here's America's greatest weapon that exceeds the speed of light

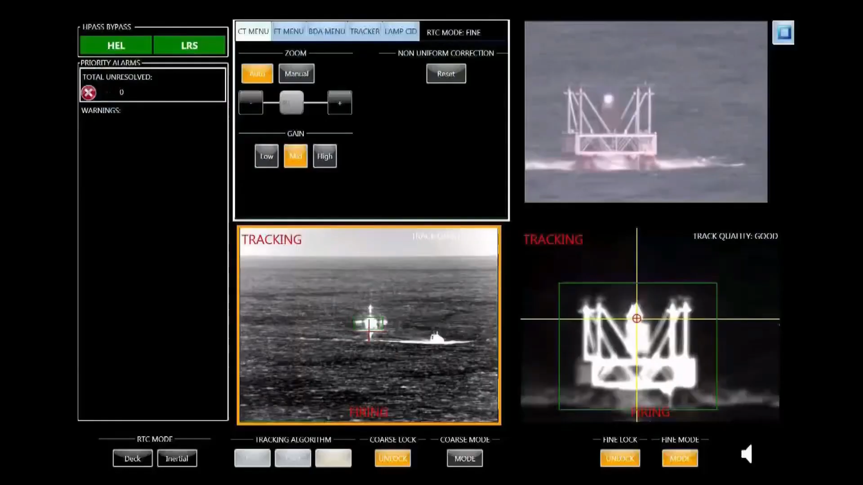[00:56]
boats as well as unmanned aerial systems
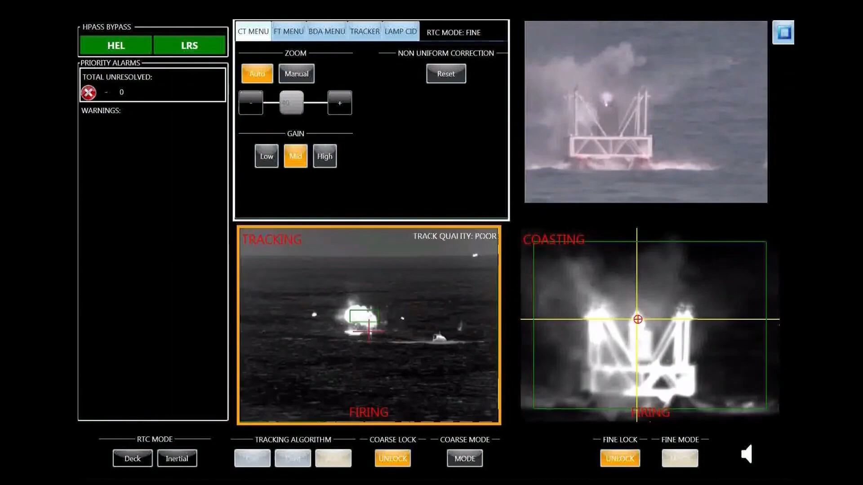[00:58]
innovative laser systems like the lld have the potential to redefine the future
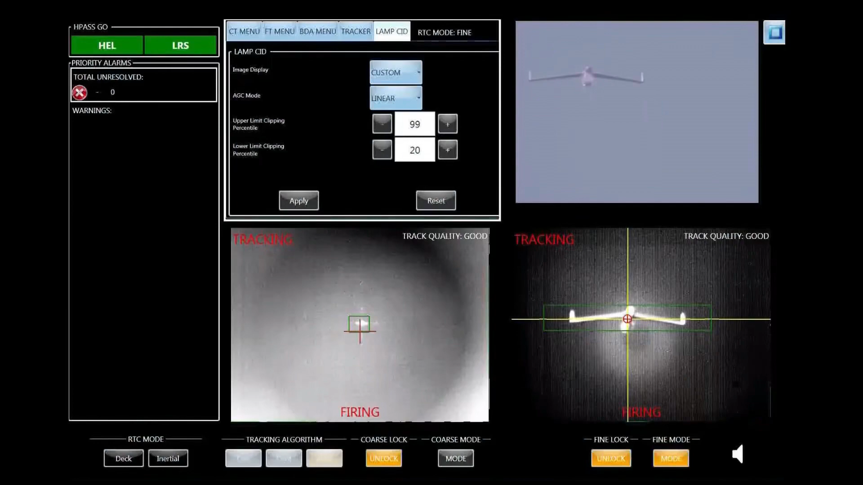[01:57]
new laser weapon to shoot down high-speed drones as well as fixed-wing aerial vehicles lld
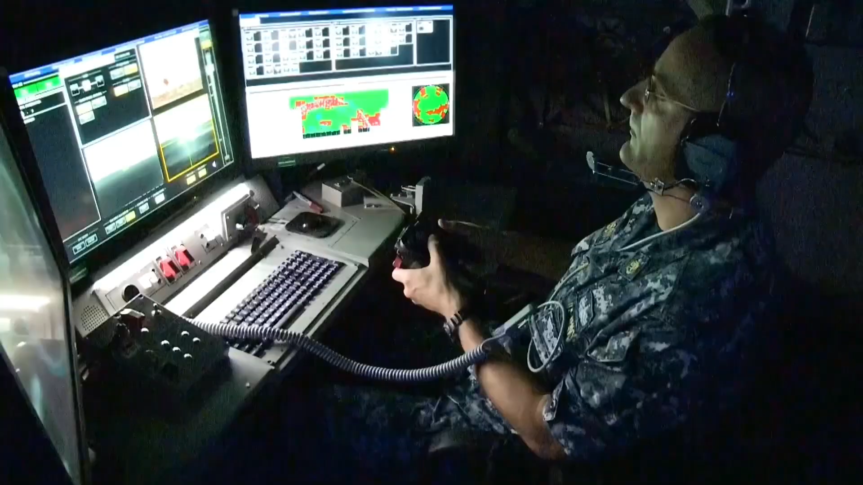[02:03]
is an example of what a very
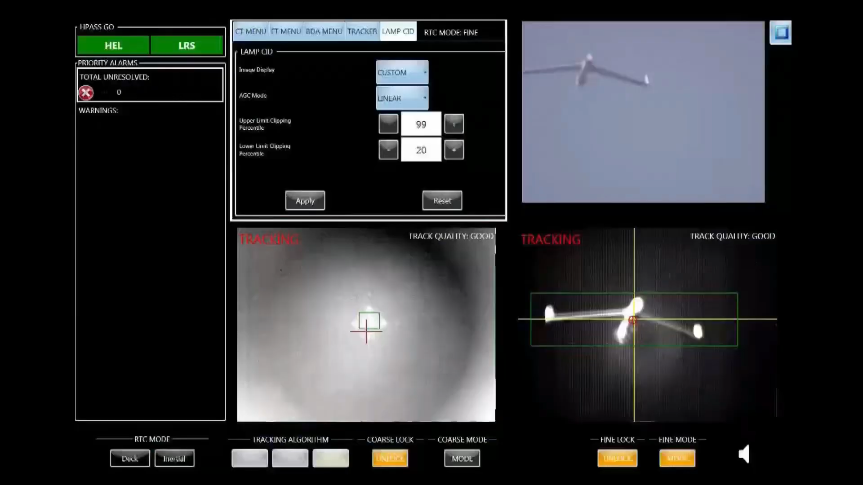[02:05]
advanced laser system can do to defeat significant
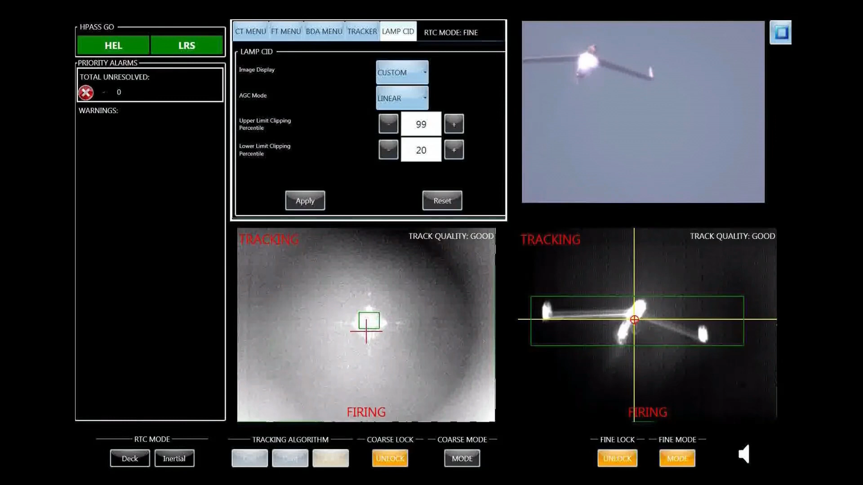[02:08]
threats to naval forces said david keel a former navy captain